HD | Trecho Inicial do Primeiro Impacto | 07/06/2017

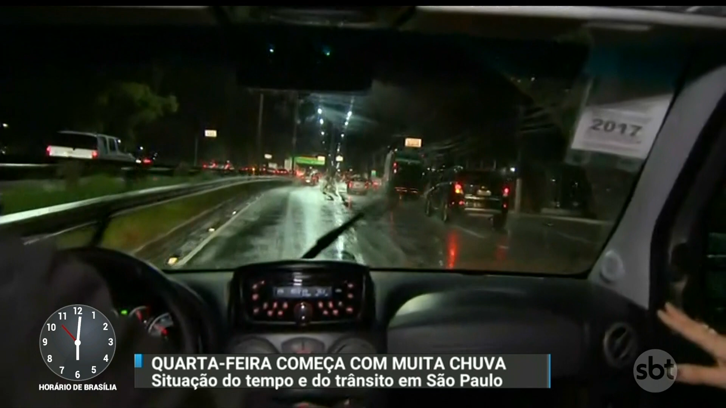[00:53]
na Via Expressa da Marginal, em vários pontos, na pista da esquerda, na pista da direita. Então tem que ter bastante cuidado para o carro não derrapar, viu, Dudu?